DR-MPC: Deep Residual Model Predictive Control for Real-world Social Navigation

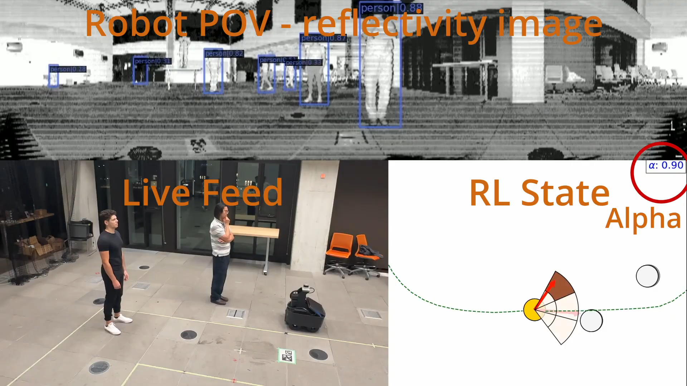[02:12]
We show all key state and internal model information for real-world demonstrations.